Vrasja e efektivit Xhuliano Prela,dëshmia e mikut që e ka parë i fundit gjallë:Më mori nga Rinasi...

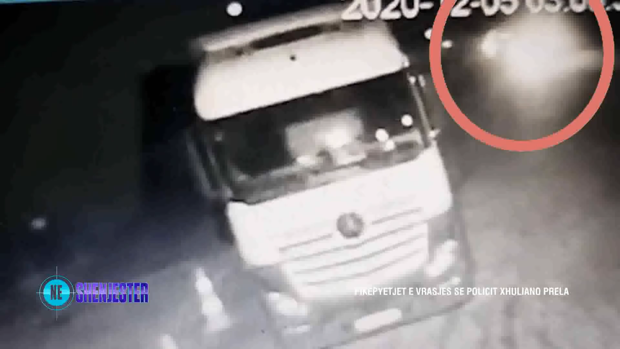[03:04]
Kur rrugës e ishkëmbehet me një automjet tjetër, në këtë moment, të vijhet të rejnjë ishkëmbim në dërsiel të i dritave të gjata midis të dy makinave.
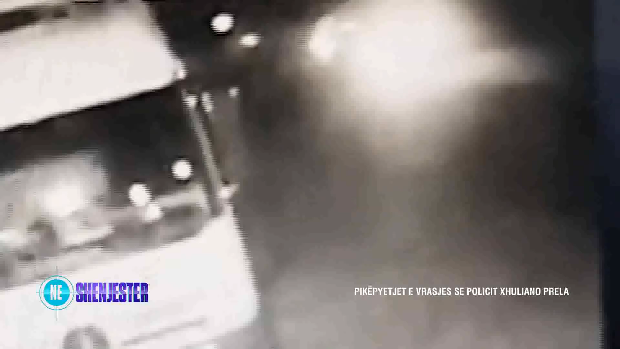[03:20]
Sa po a i ndalon, pas makinës e ti, vjen një tjetër automjet. Sikur se rezulton nga kamerat e siguris, nga makinat tjetër del një personi pa identifikuar, i cilin ban në dorë një mjetë ndryquës.